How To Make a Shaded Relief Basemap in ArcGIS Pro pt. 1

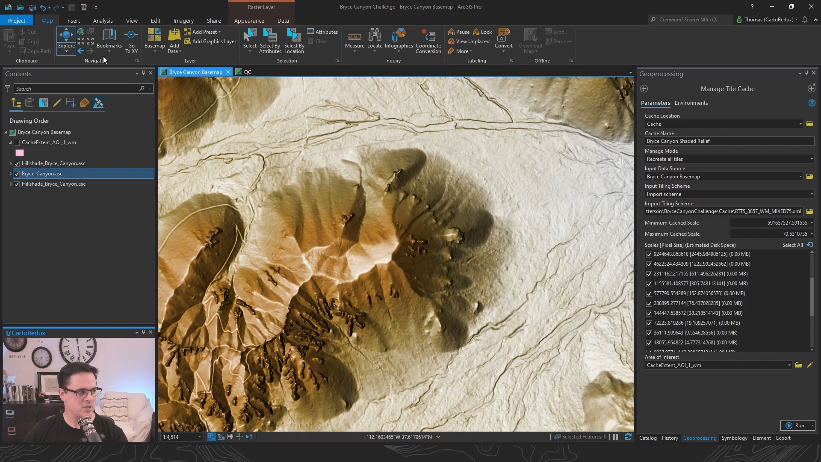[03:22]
not going too much further beyond the native resolution of our data sets so that's cool so let's zoom back out and for our cache scales we're going to be caching from one to five hundred ninety two million
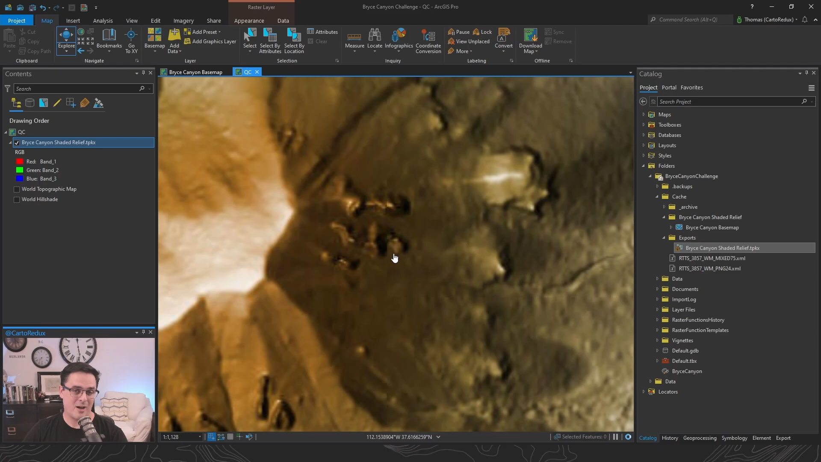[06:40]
package is telling the machine to resample the last set of tiles that it had so i'm actually seeing just pixelated versions of that one